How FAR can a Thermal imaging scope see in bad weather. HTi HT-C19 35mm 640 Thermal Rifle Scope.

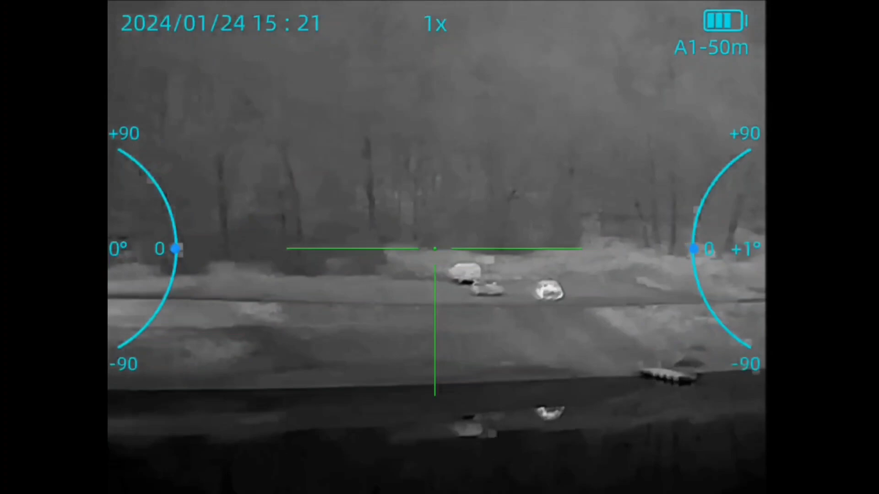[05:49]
these scopes or these thermal devices and stuff. So, you know, it's something to be expected.
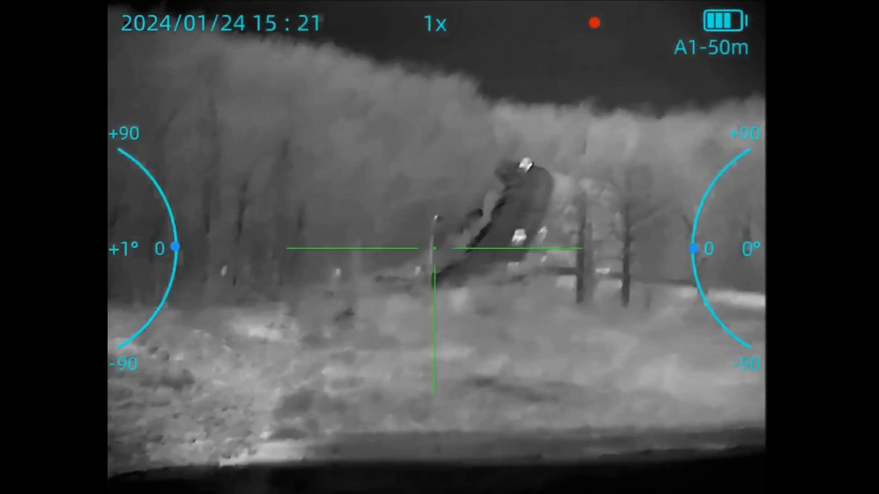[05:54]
Obviously I'm not getting the crispest, crispest and crisp and clearest image. Blah. Um, but the video isn't doing it justice either. Because again, you got to remember, I'm looking through a little OLED screen with a 1440 by 1080 resolution, you know, with a 640 scope.
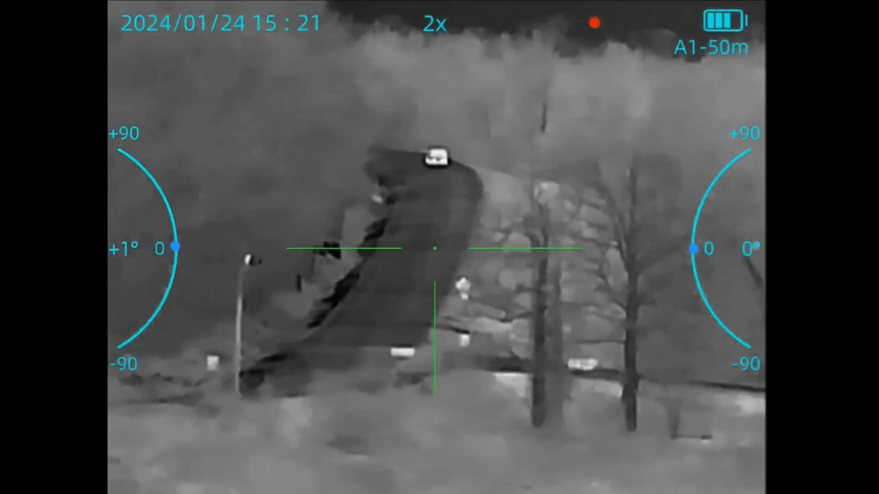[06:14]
So, the videos really aren't doing it justice either. I'm seeing a much crisper image than what I'm looking at on the video with you guys. So, let's keep that in mind.
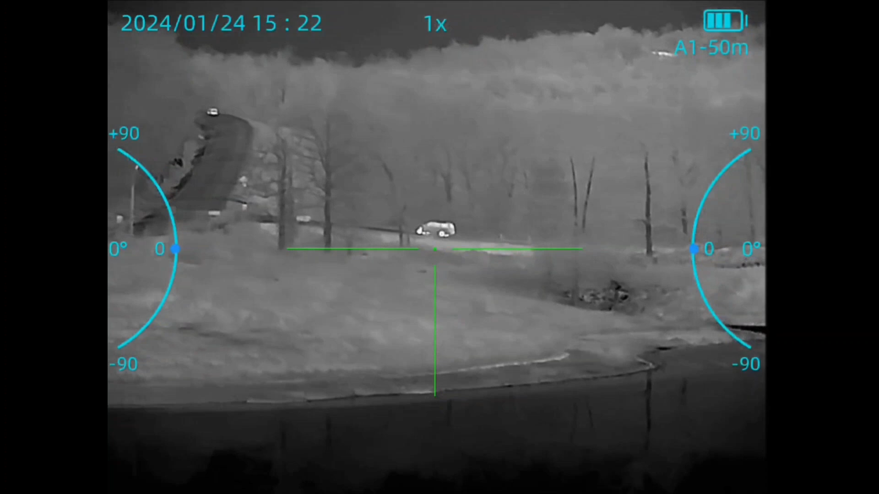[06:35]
Because again, these are not ideal weather conditions for these scopes,
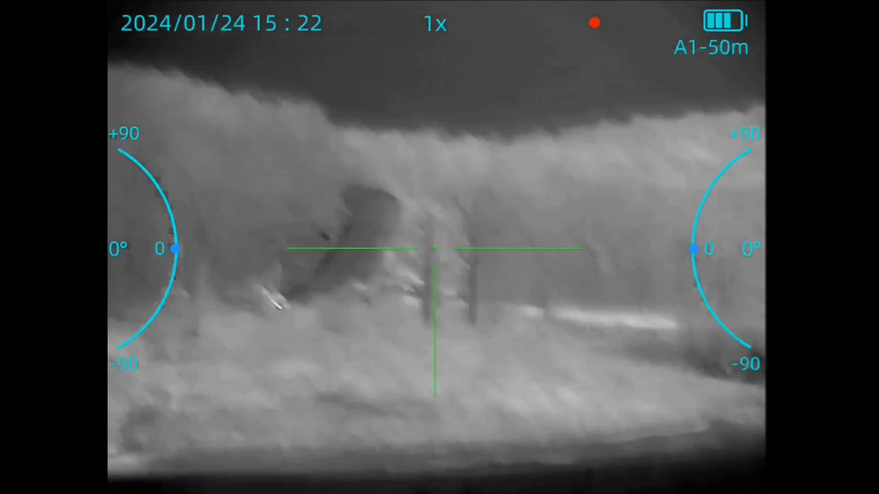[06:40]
you know, high humidity, you know, the thickness,
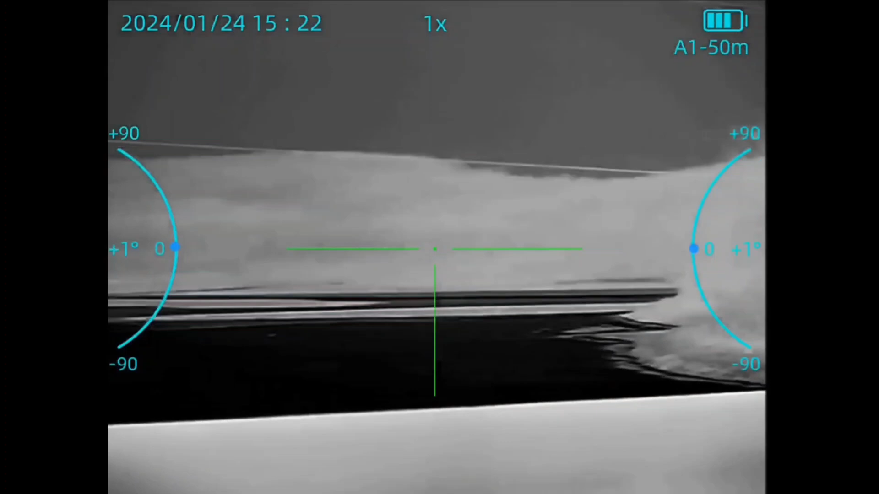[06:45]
uh, the, the humidity in the air really, really diminishes its capabilities.
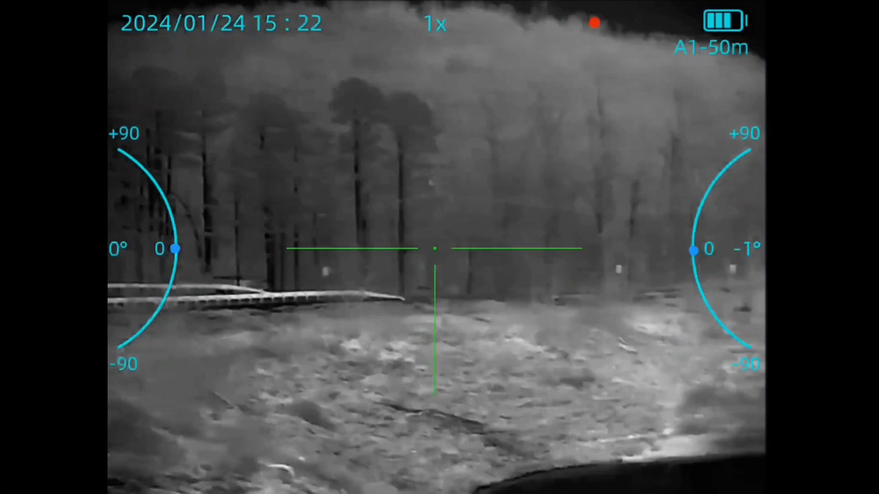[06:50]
So, but, uh, so far so good. I'm definitely impressed.
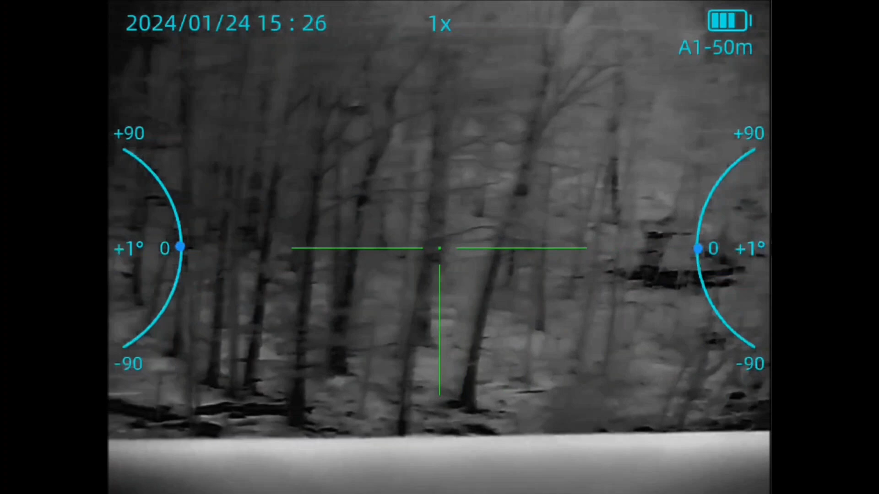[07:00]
In this clip, uh, I'm looking on the other side of the bridge at the trees and you can see the level of detail here. Okay. Different branches and twigs and stuff. And let's go back around all the way to the other side.
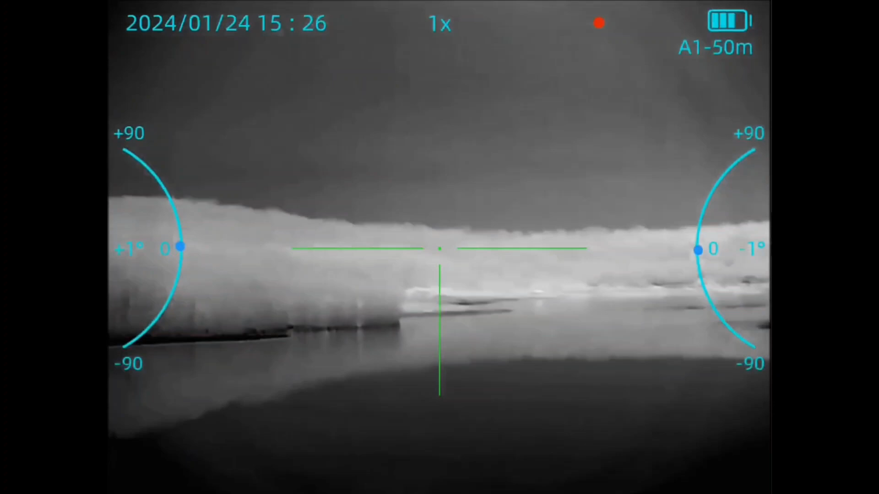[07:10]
Like I said, those trees, that house up there,
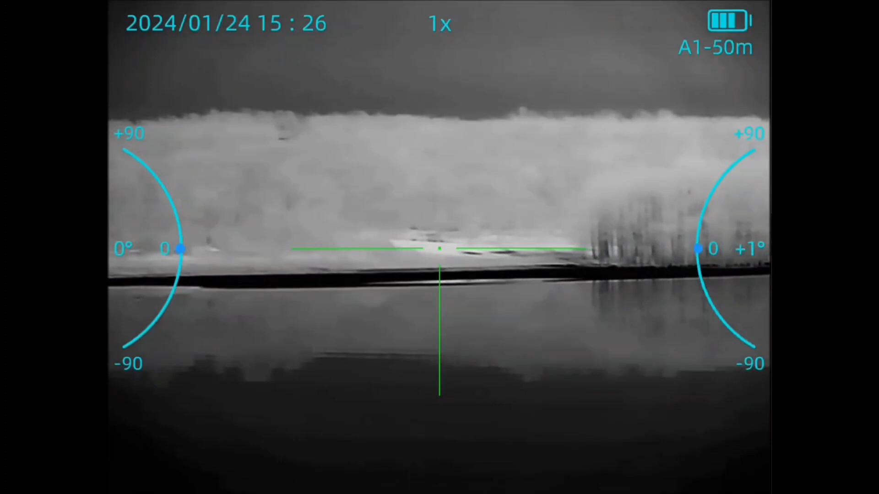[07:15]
I couldn't even get it to register on my, um, on my, uh, range finder.
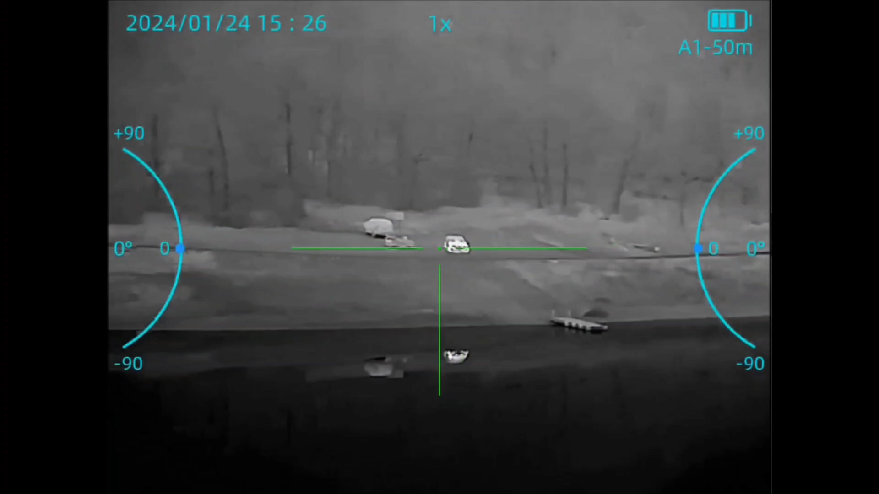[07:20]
So, it's beyond 1,200 yards. But again, 330 yards where the boat dock is, seems to be ideal for these weather conditions for hunting and things like that.
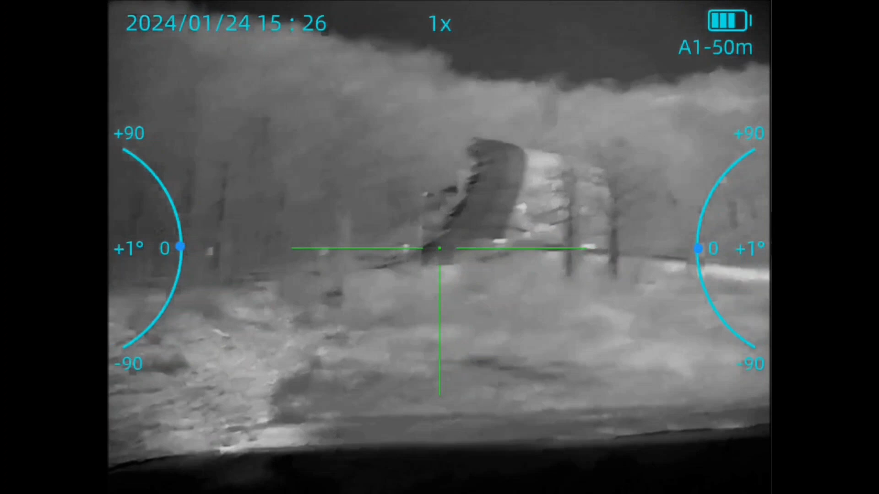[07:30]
So, even up the road. So, my son's walking back to the jeep.
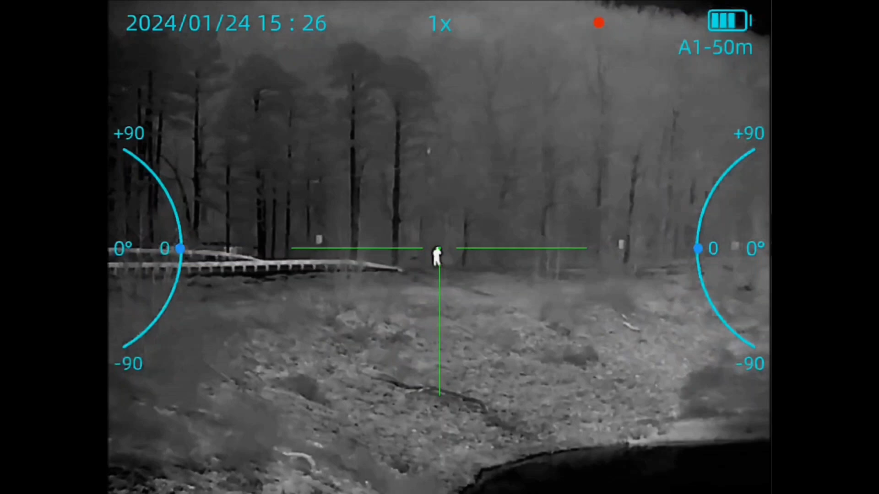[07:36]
There he is there. Not bad.
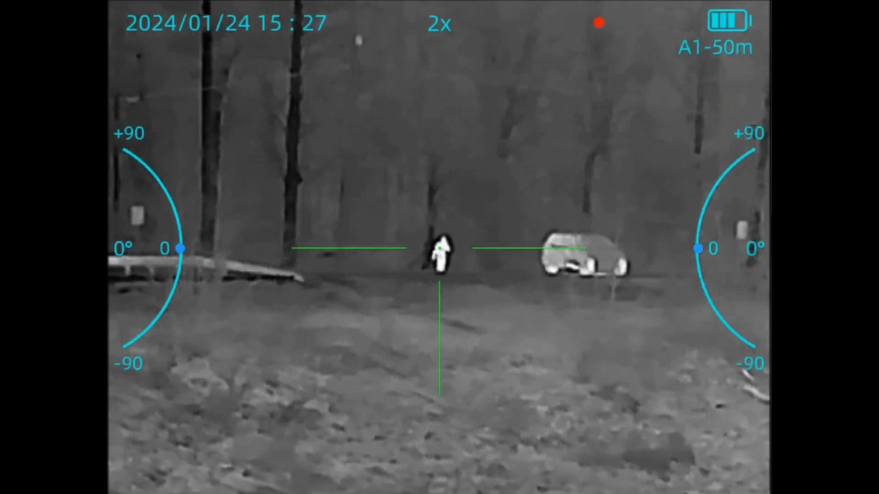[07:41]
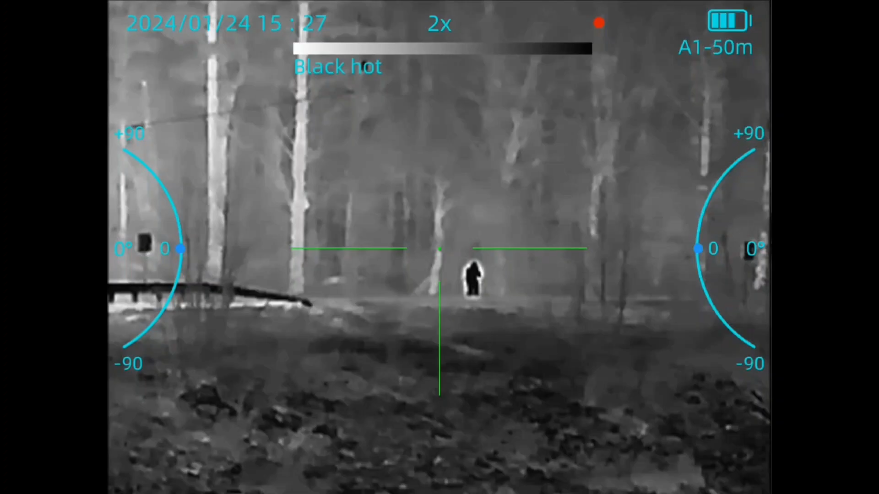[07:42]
So, right there, he's about level, a little bit further than what the boat dock is.
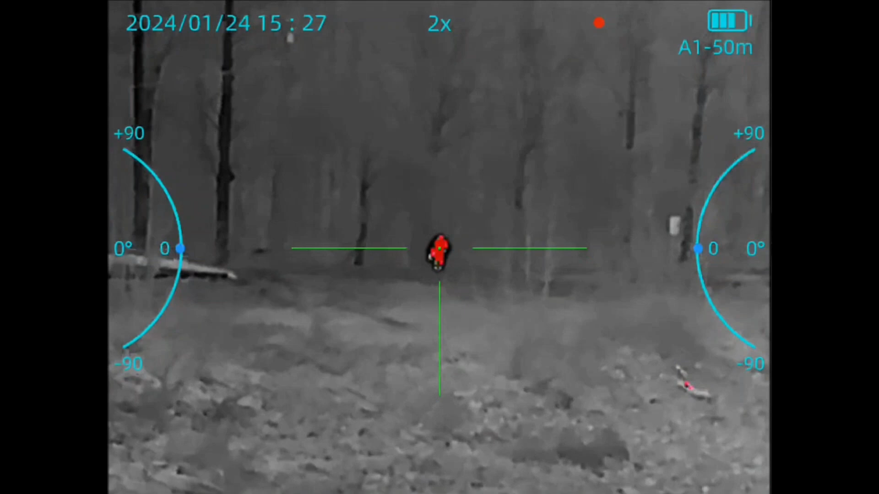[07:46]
So, he's between 330 and 350 yards away. So, again, pretty darn good.
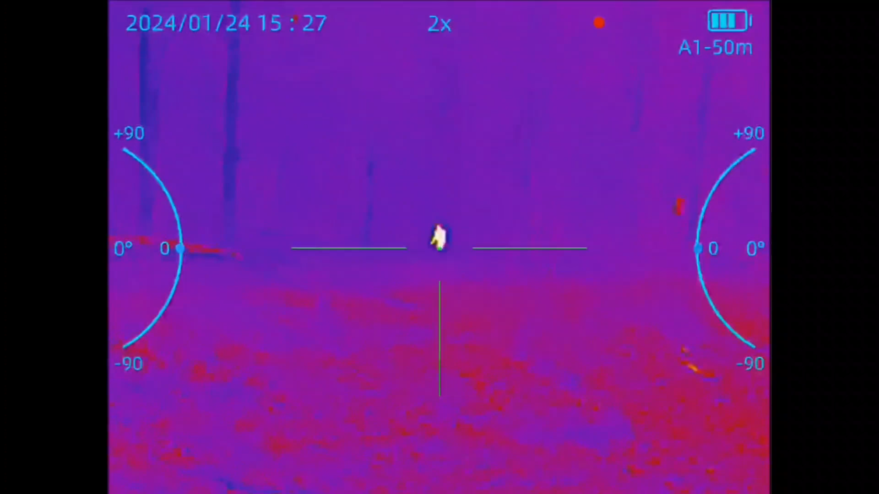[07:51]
I'm impressed.
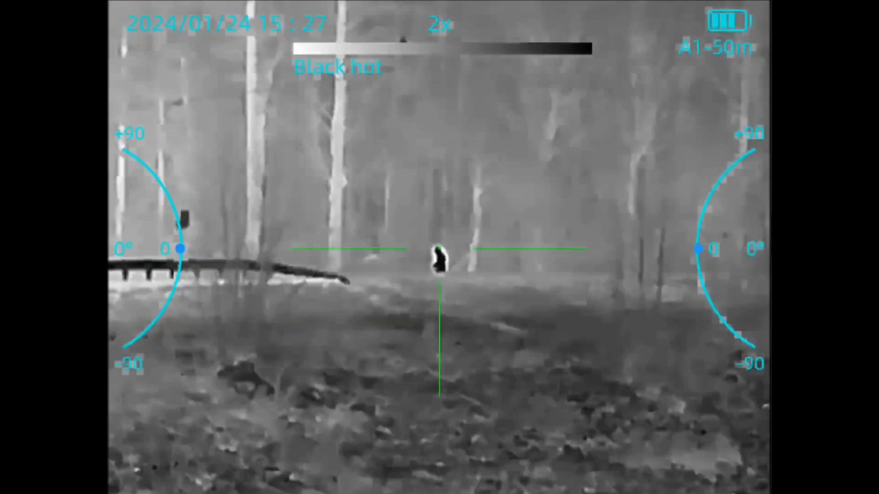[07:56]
Looks like Bigfoot walking through the woods. Oh. Hey, Bigfoot.
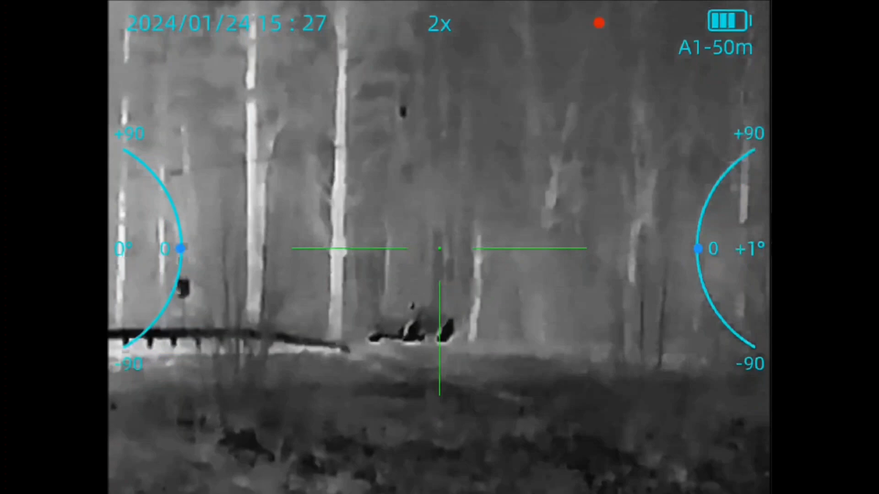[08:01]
Not bad.
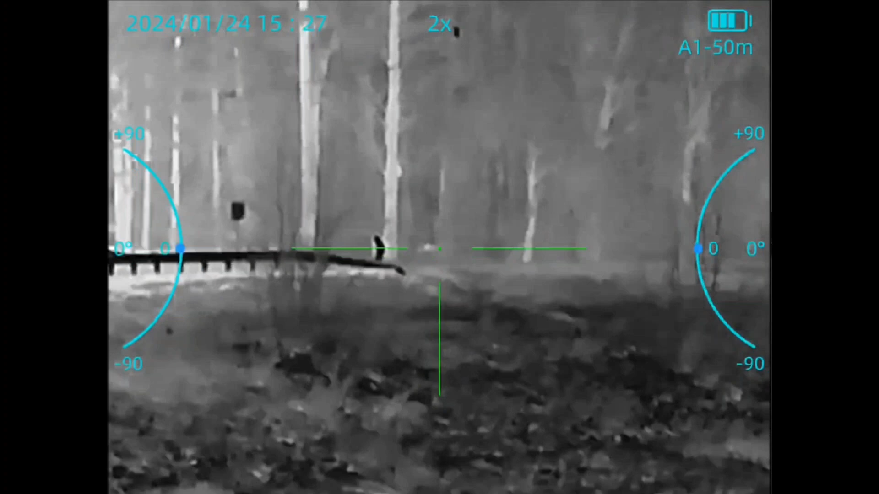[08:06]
So, you can definitely, uh, spot human targets out to 350 yards pretty easily as seen here.